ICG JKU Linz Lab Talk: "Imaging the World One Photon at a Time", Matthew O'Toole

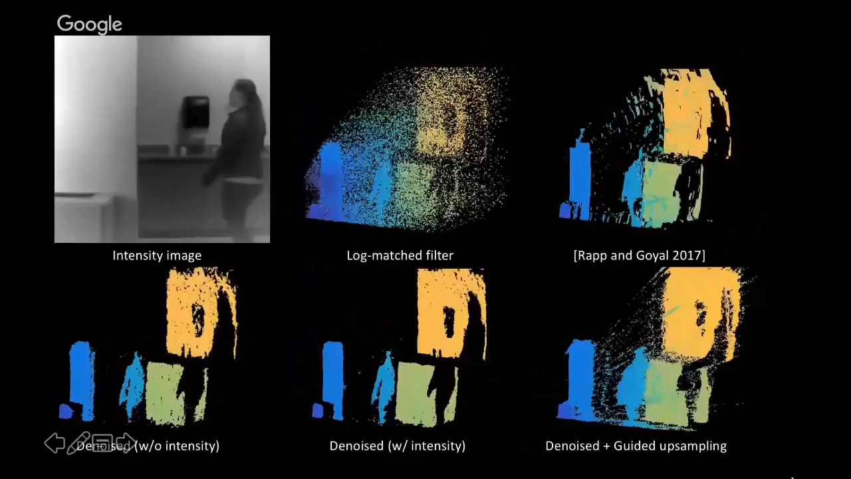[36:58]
The flying pixels on the bottom right is clearly an annoyance,
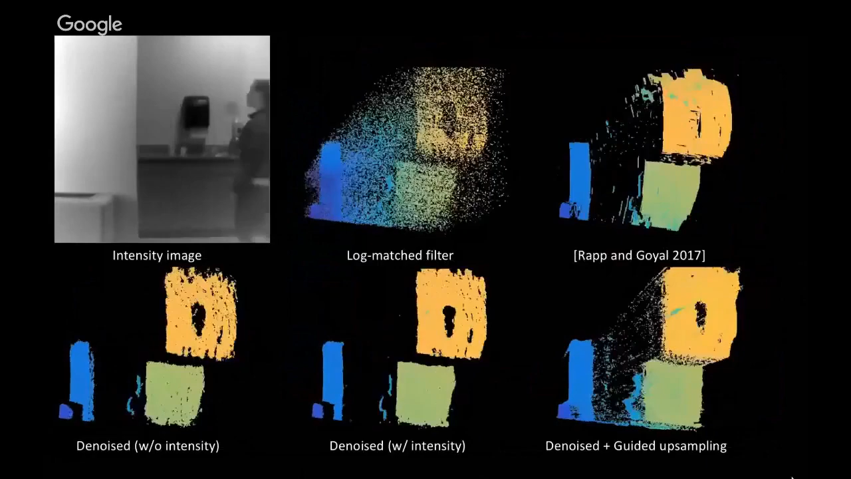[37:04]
but the denoise with intensity image in the center at the bottom does a reasonable job at reconstructing the geometry of the scene. Now, here's a really extreme case.